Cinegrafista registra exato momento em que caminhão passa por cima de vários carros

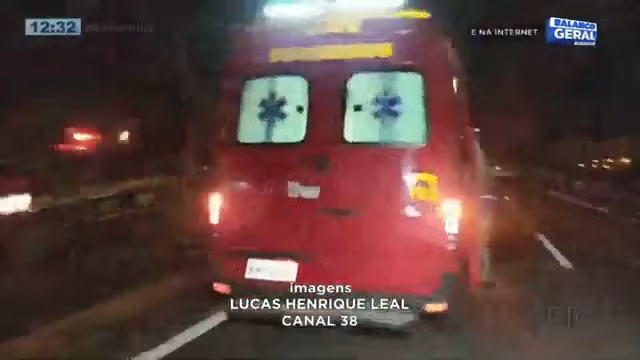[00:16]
Tava cobrindo um primeiro acidente, envolvendo um escorte e uma saveiro no sentido Arapongas.
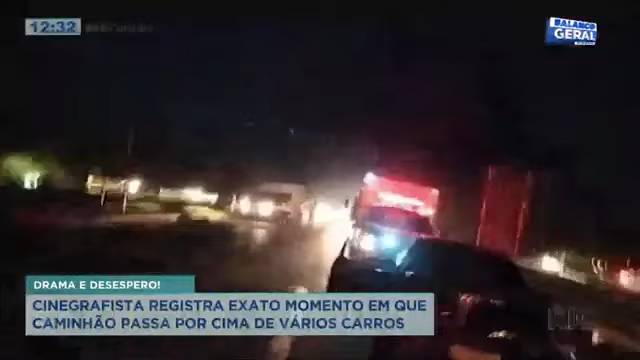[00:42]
Ele estava ao vivo e aí, olha, é um momento que ele tá falando, olha, depois do primeiro acidente, um caminhão veio e acabou atingindo vários outros carros.